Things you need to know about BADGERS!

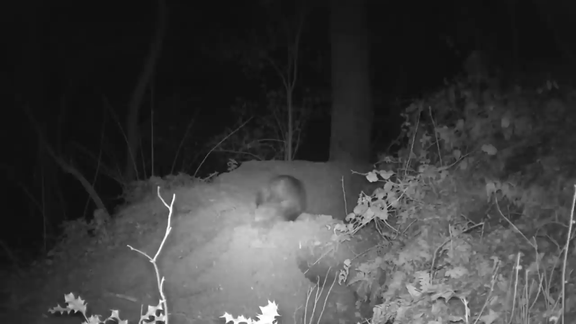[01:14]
and it had 50 chambers and 178 entrances. Badgers In places where badgers are not persecuted, they can emerge whilst it's still light, but usually, they'll begin to venture out of the set after dark, and follow well-trodden paths throughout their territories in search of food.